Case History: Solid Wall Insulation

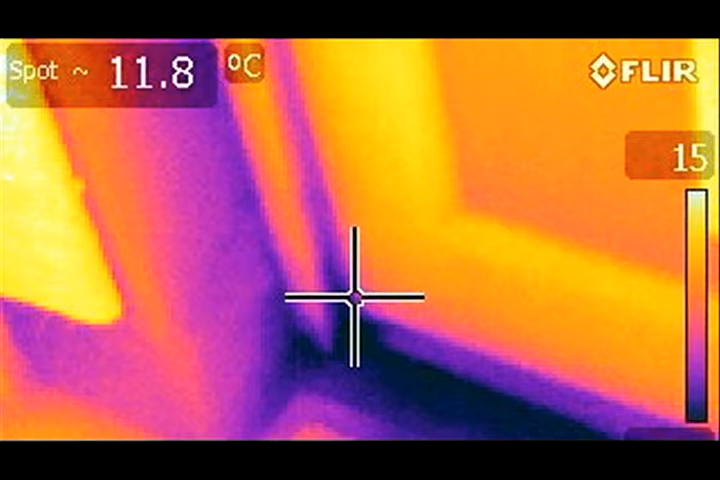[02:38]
On screen: spot 11.8°C
The dark area in this image shows cold air coming under the back door. The single-storey bathroom extension had a flat roof with minimal insulation. The pale stripes running across this thermal image are the wooden rafters, which are significantly warmer than the rest of the ceiling.
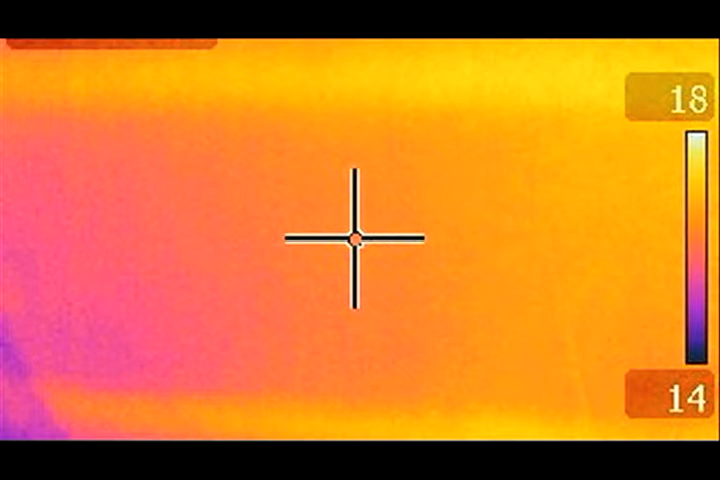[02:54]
Either through faults in the original construction, or caused by decay or subsequent repairs, there were numerous voids and gaps which would admit drafts.
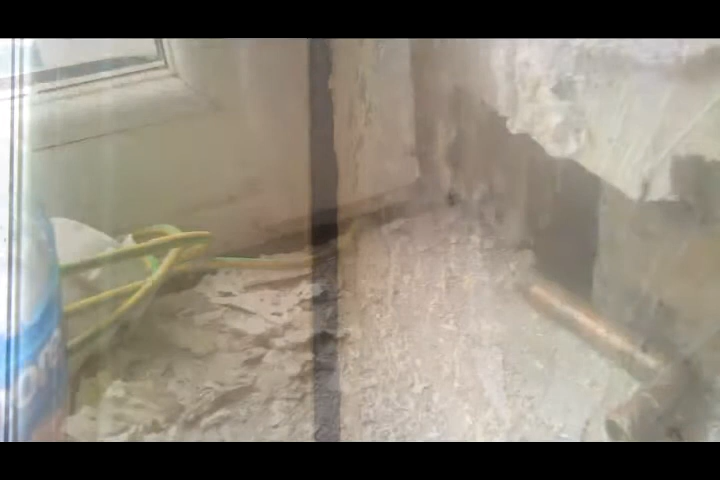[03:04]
And, although the double-glazing units were good quality, the fitting was often poor, allowing heat to be lost around the sides of the units.
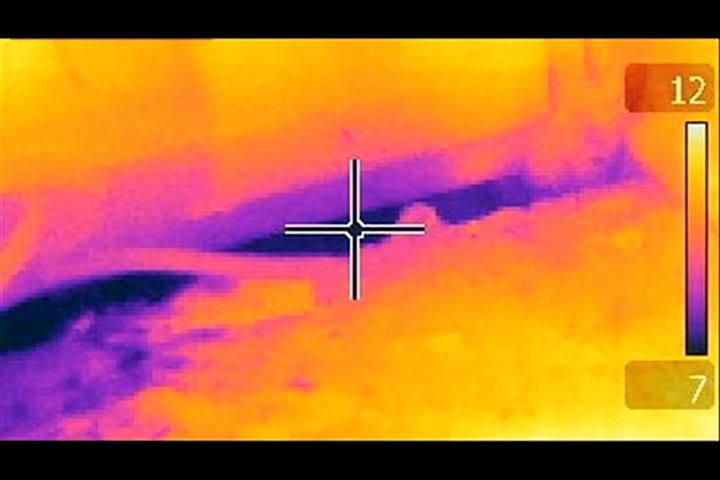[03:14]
This is clearly shown by the dark area in this thermal image. Within the budget for the demonstration project, the contractor was able to remove the ceiling in the single-storey extension,